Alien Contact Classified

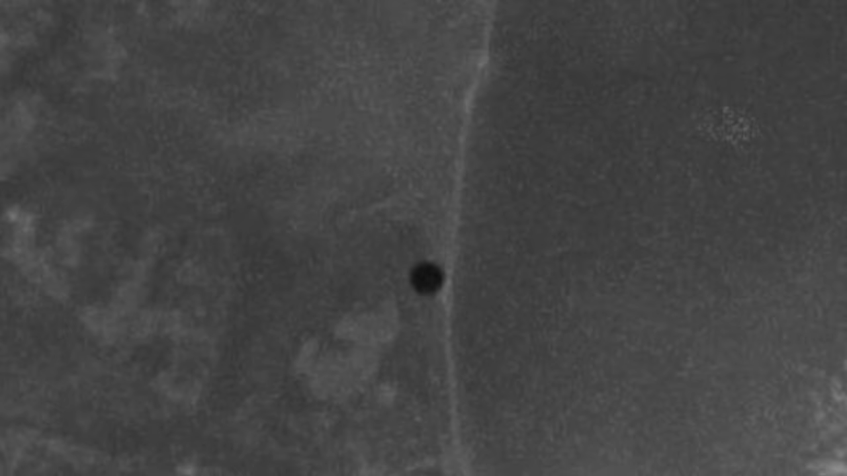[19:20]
Pilots have captured stunning footage of unidentified flying objects flying at great speeds with no visible means of propulsion, released by the U.S.
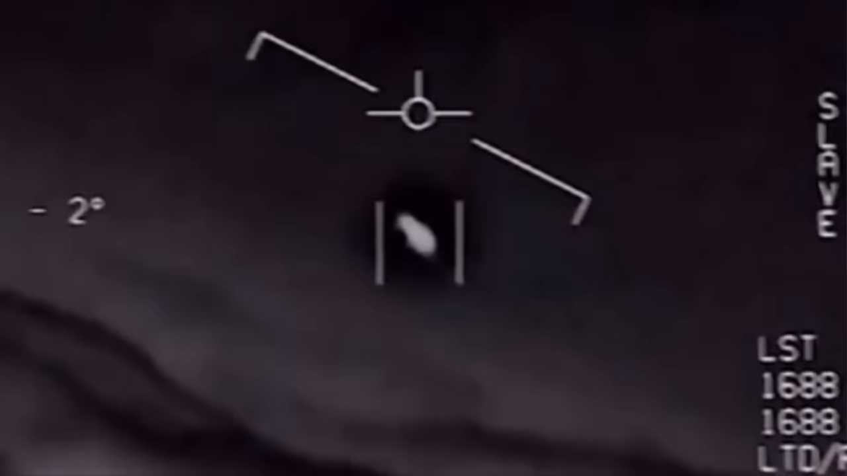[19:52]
suggesting that they had seen strange objects over the east coast of the USA between 2014 and 2015.
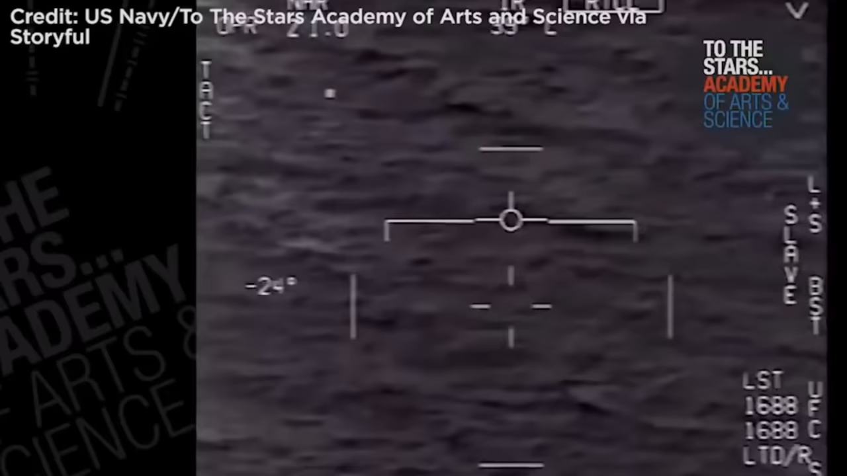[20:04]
even against deadly winds, and declassified footage showed one such object hurtling rapidly across the sea at hypersonic speeds. One 10-year veteran, Lieutenant Ryan Graves,
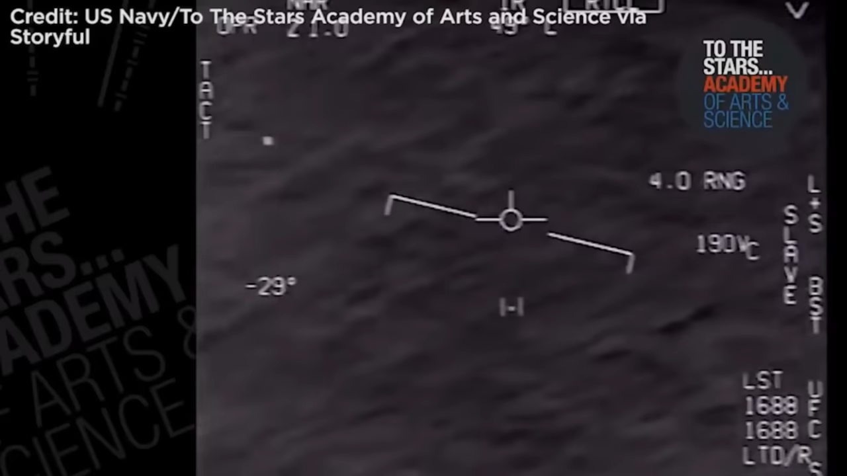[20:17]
claimed that he saw UFOs daily and that the objects would reach hypersonic speeds and heights of up to 30,000 feet without any visible engine or plumes of infrared exhaust.
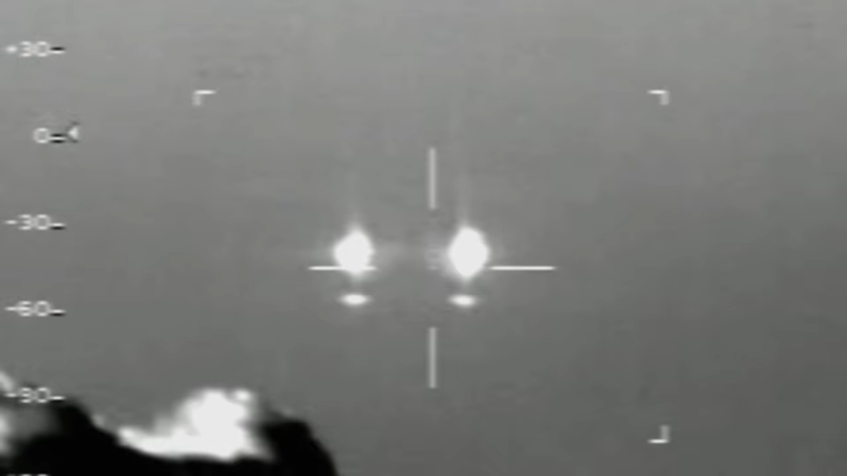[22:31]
Pilots were once afraid to tell their superiors about UFO sightings, but all of that has changed. In late 2014, a pilot of a Super Hornet reported a near collision with the UFO when an object that looked like a sphere encasing a cube zipped between two fighter jets flying roughly 100 feet from each other.
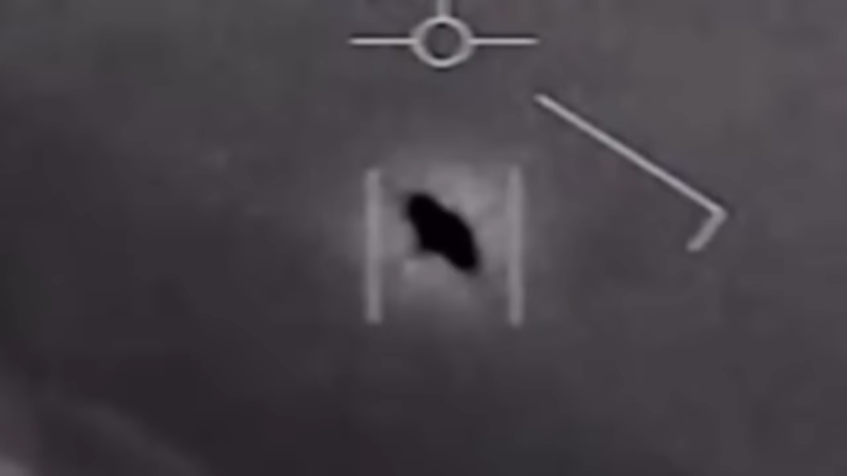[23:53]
Recordings from the U.S. East Coast not only show similar objects,
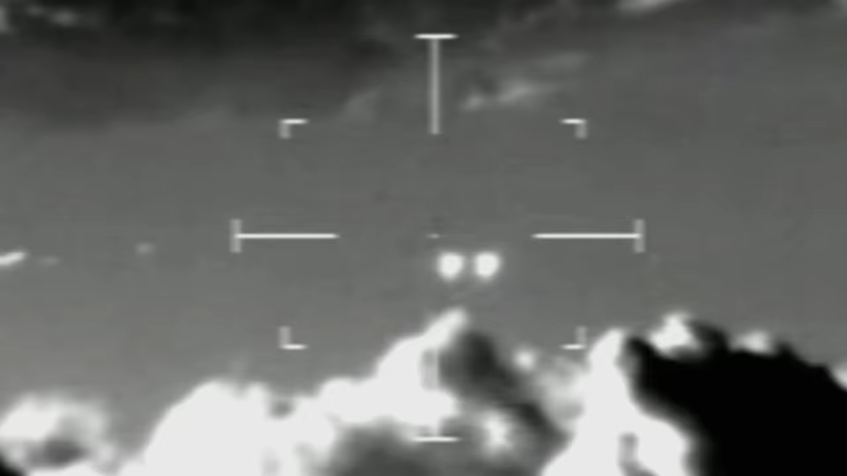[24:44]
They also appear to exceed all known aircraft in speed and have been described by a former Deputy Assistant Secretary of Defense
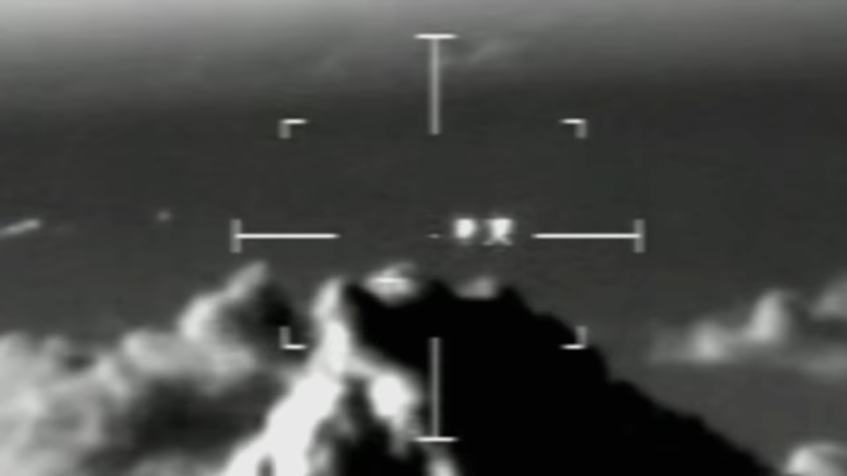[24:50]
as embodying a truly radical technology.